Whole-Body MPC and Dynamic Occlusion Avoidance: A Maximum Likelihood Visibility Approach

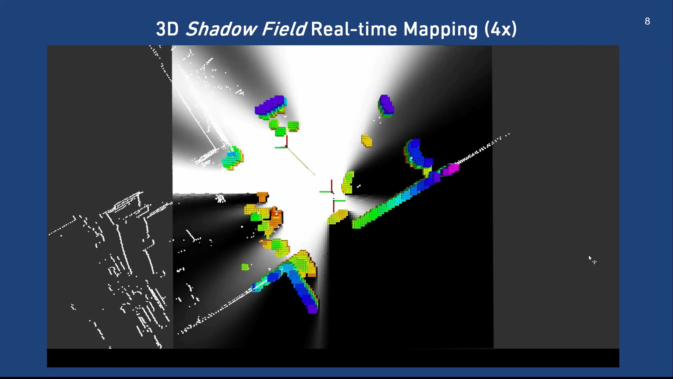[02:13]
sensory data in white dots the occupied voxels exhibit shadows with umbras as pitch dark and penumbras as the shades of gray lastly through physics-based simulations we demonstrate the validity of our approach on both alma and a canova seven